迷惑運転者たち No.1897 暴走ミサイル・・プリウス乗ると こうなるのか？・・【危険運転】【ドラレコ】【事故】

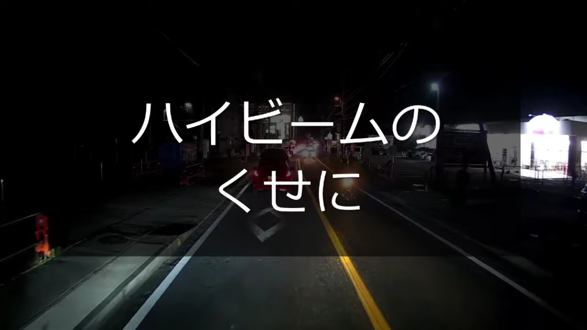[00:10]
こういうところでさ、ハイビームのまんまでのほほんと走れるやつって、